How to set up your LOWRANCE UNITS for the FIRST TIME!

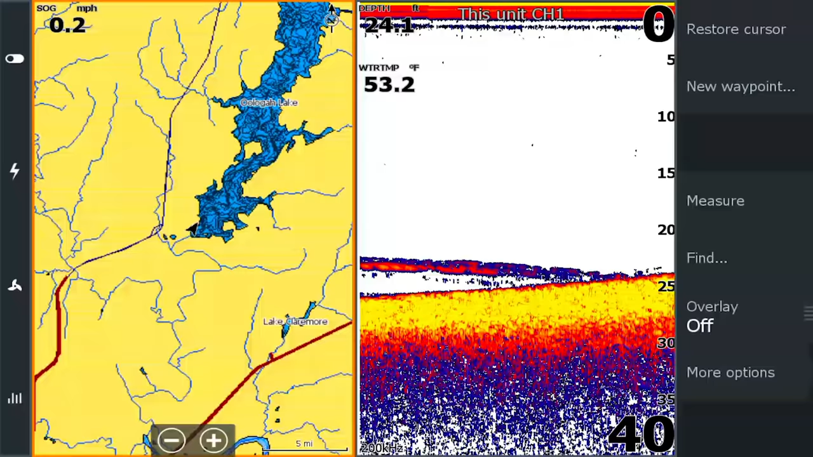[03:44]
On screen: depth 24.1 ft, water 53.2°F, speed 0.2 mph
So a couple of things we're going to do ahead of time with this one, we're going to hit our pages button again.
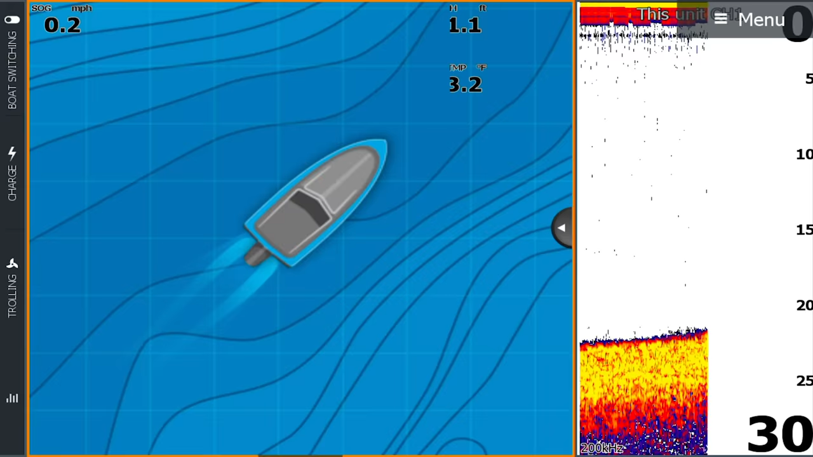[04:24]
On screen: speed 0.2 mph
Then we hit save. Okay. So now with this screen, we've got your map and your 2D sonar up on the screen. The next thing we would do from here is we're going to set your data overlays on this screen and we're going to put them where you like them. Okay.
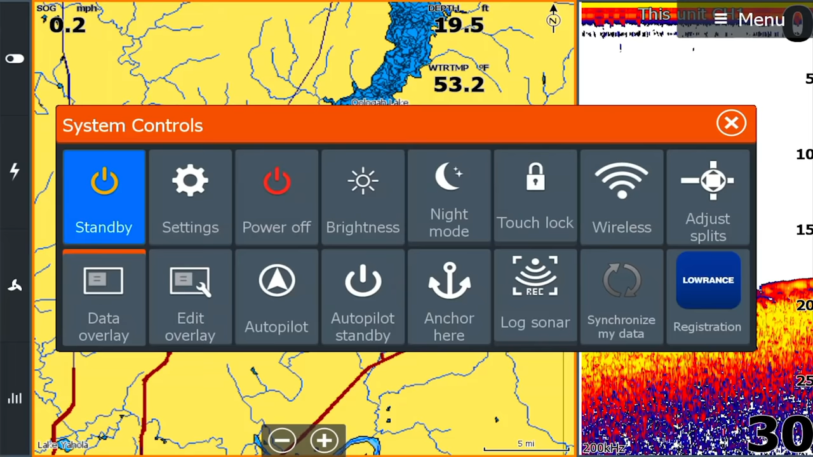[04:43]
So we can see there's already a couple on the screen. So again, we go to the power button and then we do edit data overlay. Next thing we have to do is hit menu.
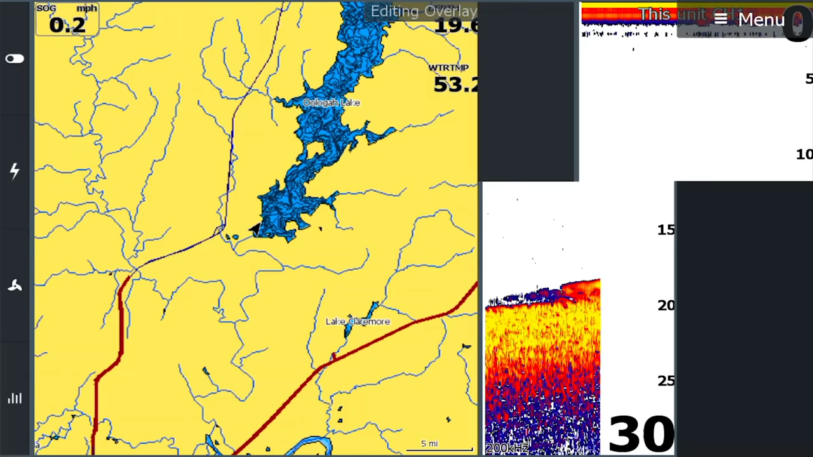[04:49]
On screen: speed 0.2 mph
And this gives us the ability to add data, change data, change data sources and things like that. Okay. So we've got our water temp. We can just touch it and slide it and move it where we want. So on this screen. Okay. I'm going to put my depth over here just because that's my depth. I'm going to go with that. Put my water temp maybe right there. Okay. So then the other things. I know in the past we've had your time up on the screen. So let's talk about adding time. So the add button here on the menu, we hit add, and then we scroll down here towards the bottom.
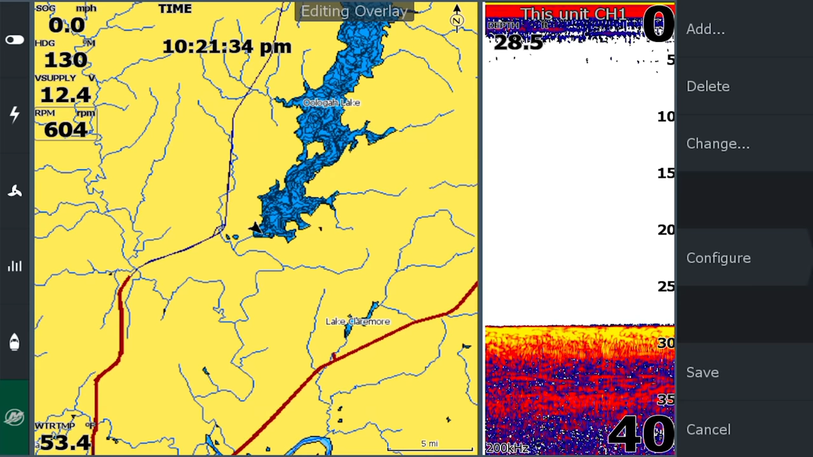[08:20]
On screen: speed 0.0 mph
Took it a minute to come in. So now you can see awesome. We've got the RPMs on the screen, put my engine temperature on there too. You know, especially this time of year, that's really important, you know, to have your engine temperature on here, oil temp.
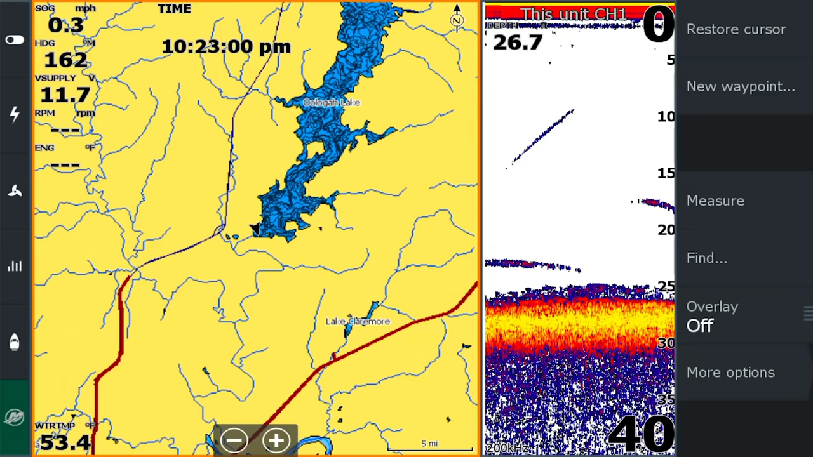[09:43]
So now that we've got this one set up, there you go. That menu slides off the screen automatically.
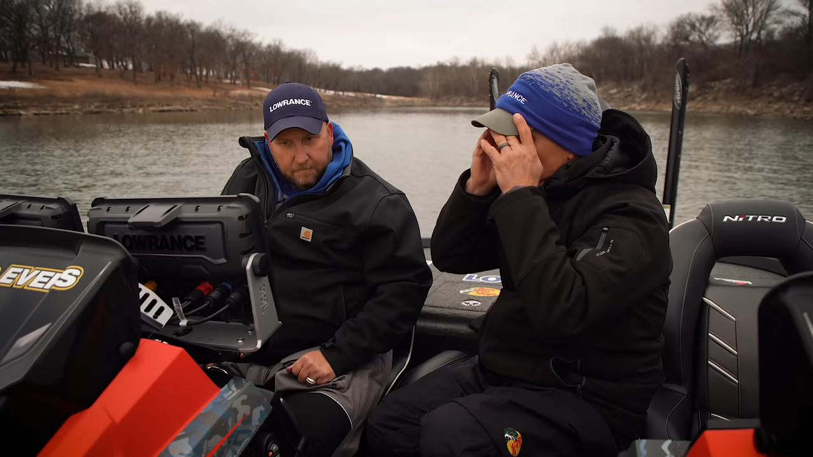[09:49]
Is there anything we need to do to set that sonar? Like, you know, I know in the past, we've always set the sonar into shallow water mode.
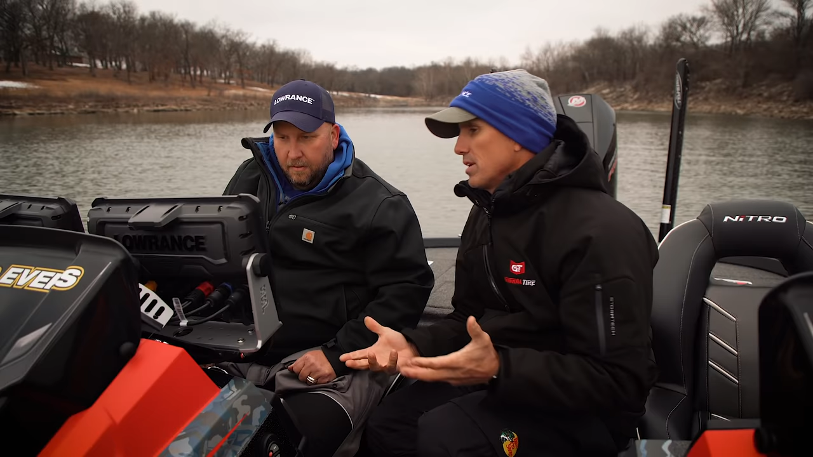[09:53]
Right. So that's a great question. What we'll do now is, so I touched the sonar box and you can see this little orange ring popped up around that screen. Right. So that means when I touch this menu now, I'm going to have my sonar. Okay. If I touch this box over the map, you can see the orange box, then my mapping information comes up.
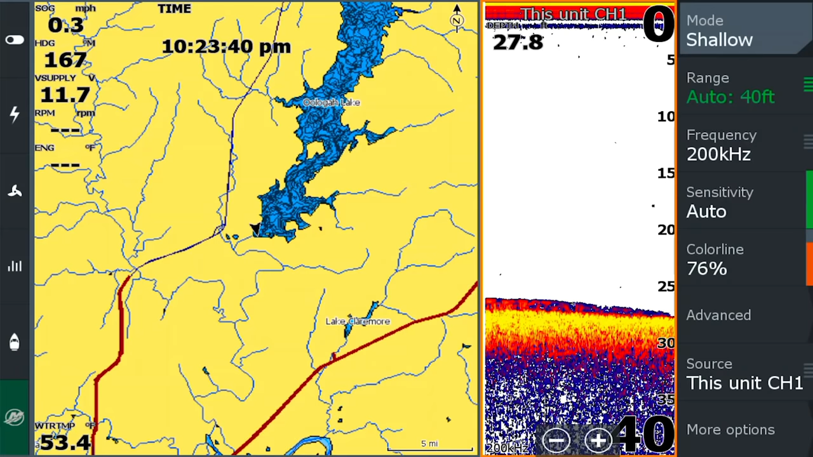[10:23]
On screen: speed 0.3 mph
So whatever screen you're trying to adjust, make sure that orange box is around it. So the mode, we're going to set this in shallow. And basically what that does is it tells the unit, if I start searching for a signal, I'm not going to search. If I had it like in deep water or something like that, it could search out to a thousand feet and it takes a while for that to come back in from there.
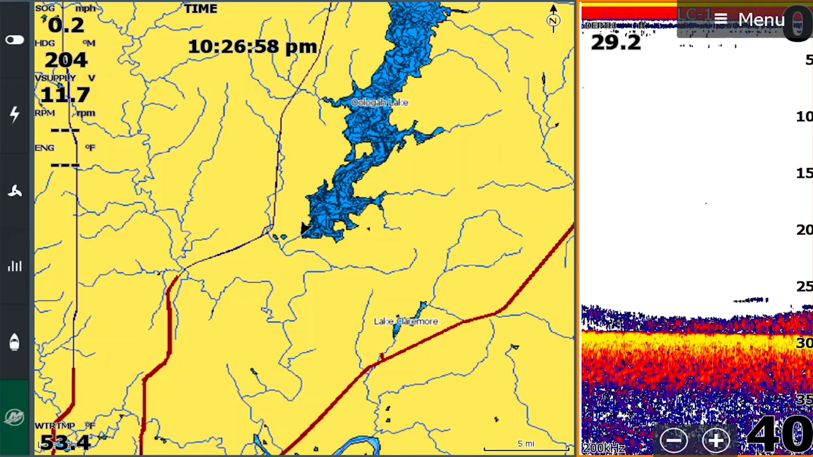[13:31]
Okay. Okay. So now that we've got that set up, you can see right here at the top of the screen now, it says LC1. So we know that's the source.
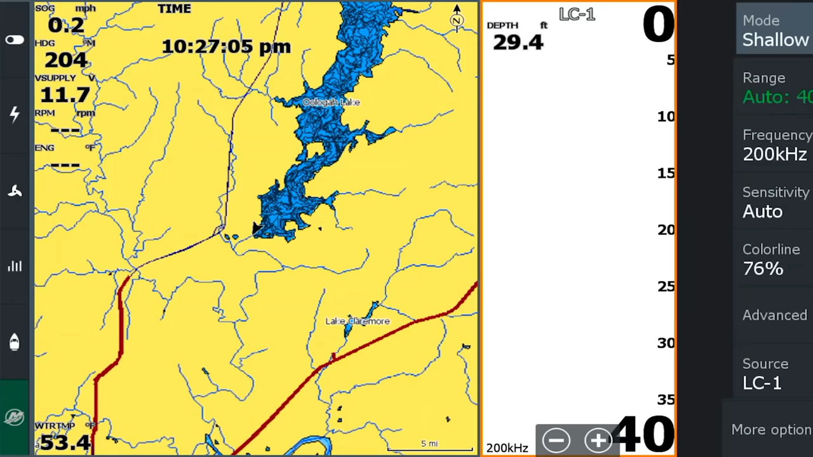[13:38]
On screen: depth 29.4 ft, speed 0.2 mph
So let's go back to our menu, our frequency, 99% of the time we run high chirp.
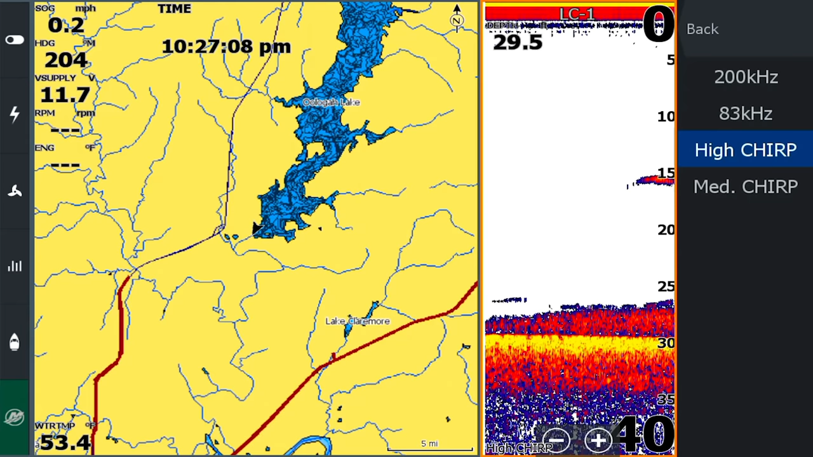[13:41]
On screen: water 53.4°F, speed 0.2 mph
Okay. Your sensitivity, we leave in auto, your color line, typically we leave around 76. That's, you know, one thing that we talk about a lot. People are always on the internet, you know, Hey, I just got a new unit. What settings do I need?